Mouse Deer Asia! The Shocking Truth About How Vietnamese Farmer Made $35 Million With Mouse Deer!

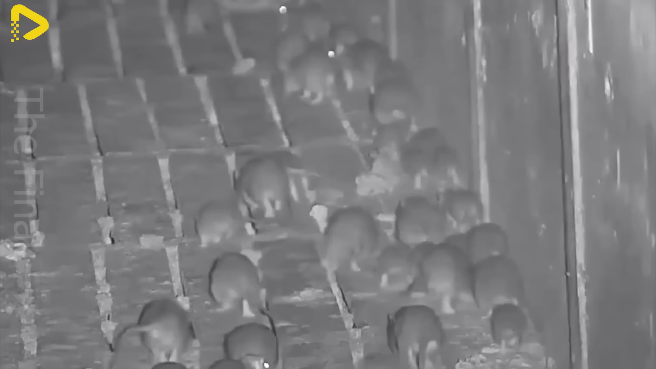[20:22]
Once an unforgettable nightmare for Chinese farmers,
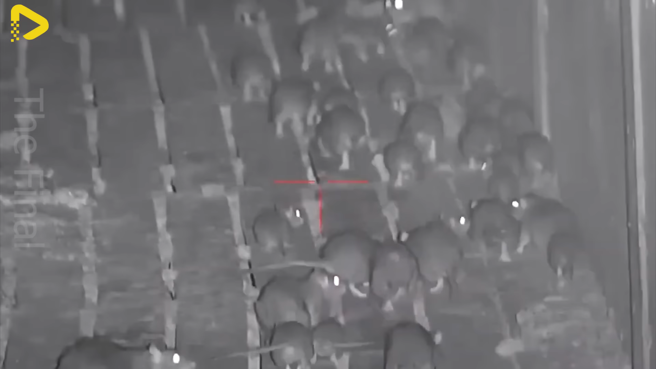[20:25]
the rats in Hunan caused countless sleepless nights.
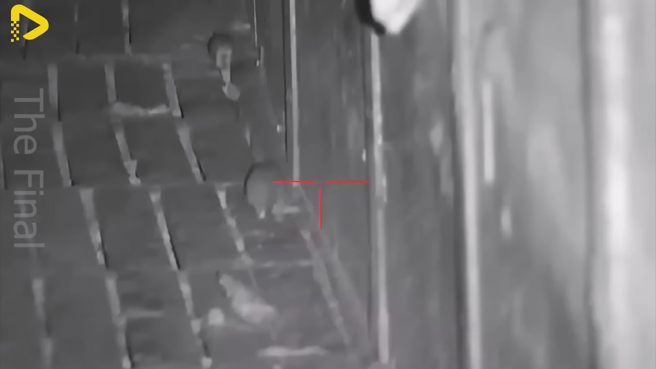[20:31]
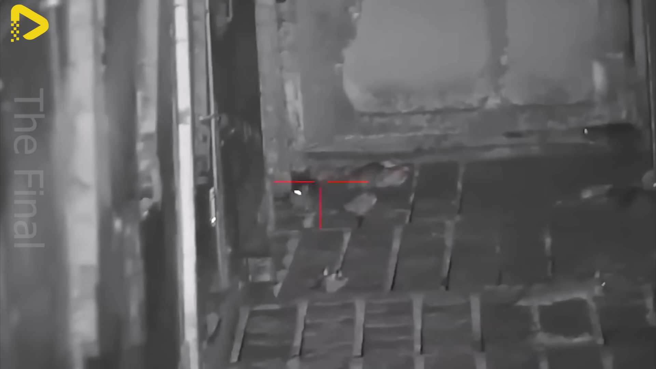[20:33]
A thousand rats operated like a marauding gang at night, their agility posing a significant challenge.
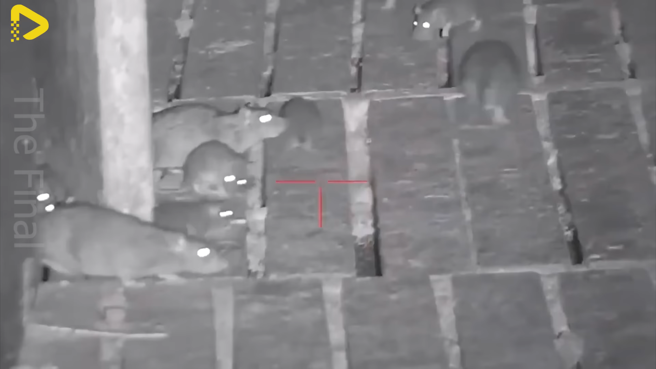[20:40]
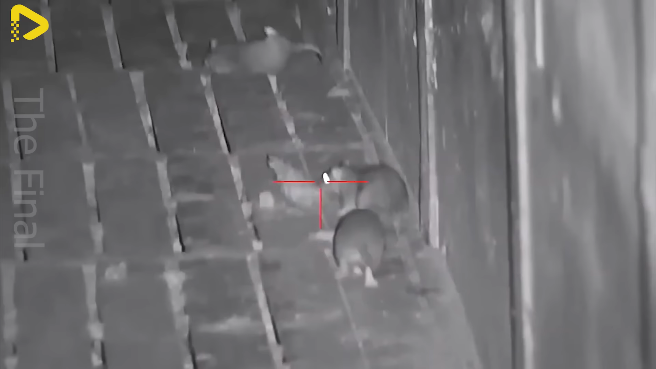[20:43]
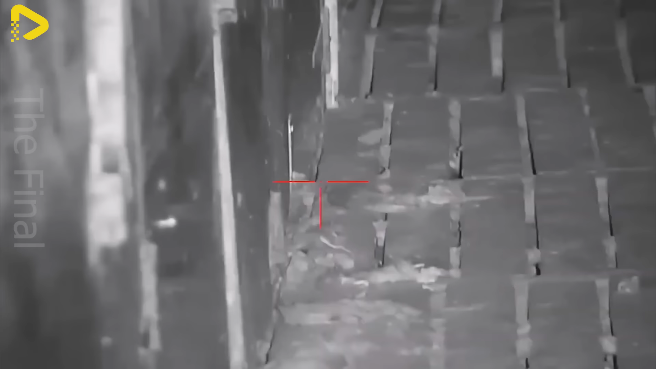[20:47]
They darted around like the wind, leaving farmers scrambling for solutions.